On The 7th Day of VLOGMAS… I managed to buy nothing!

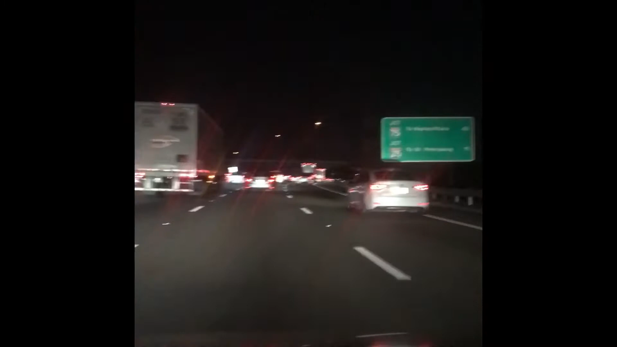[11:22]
7:30 at night, and it's more traffic right now than it was earlier today. Where is everybody going? As if I don't know. They are going to Disney. It is really back up out here. I mean, this is a regular congested area anyway because you're headed towards Disney, but I didn't know it was like this.